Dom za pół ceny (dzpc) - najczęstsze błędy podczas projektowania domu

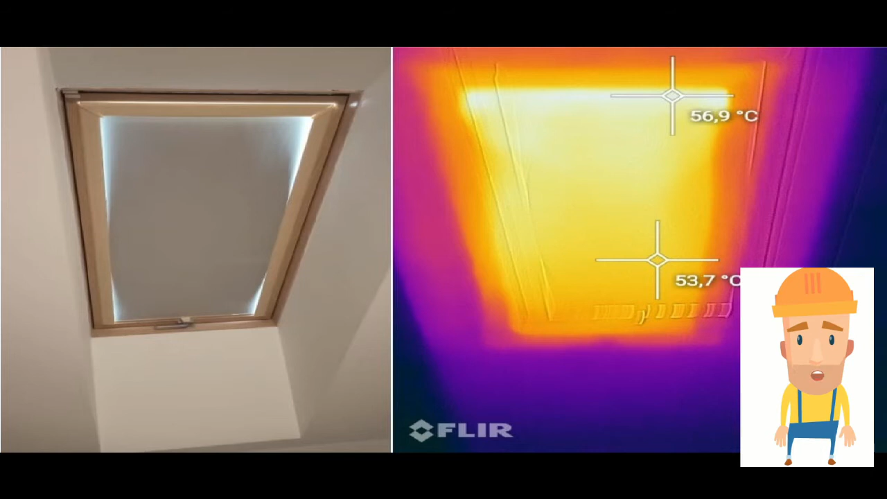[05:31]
Działają jak swoisty grzejnik, który jest włączony w upalne dni. Odwrotnie się zachuje w zimie. Okno to naturalny mostek termiczny.
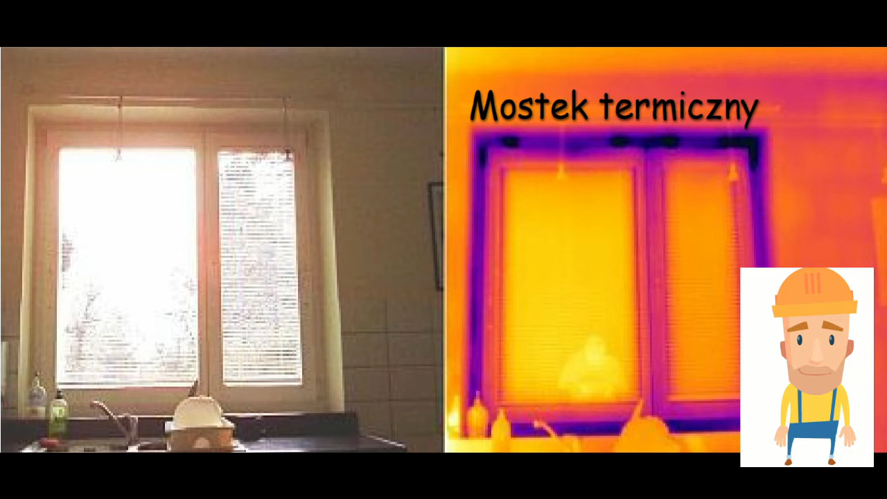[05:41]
Co to jest mostek termiczny? To nic innego jak miejsce, gdzie przenika zimno do pomieszczenia, które powoduje jego wychłodzenie. Im więcej okien, tym więcej wychłodzenia.
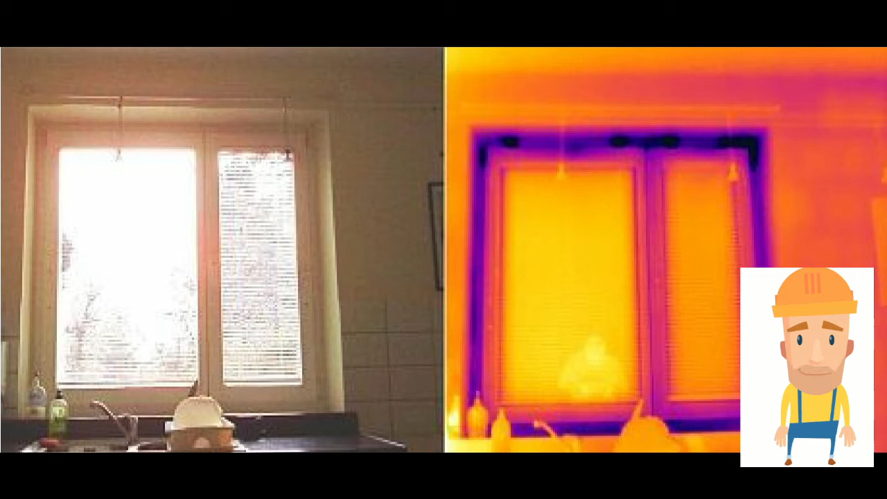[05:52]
Co jest bezpośrednią przyczyną zwiększenia kosztów ogrzewania. Strefy Porównując różne projekty domu, zauważyłem, że wejście do domu jest usytuowane przy pokojach sypialnianych.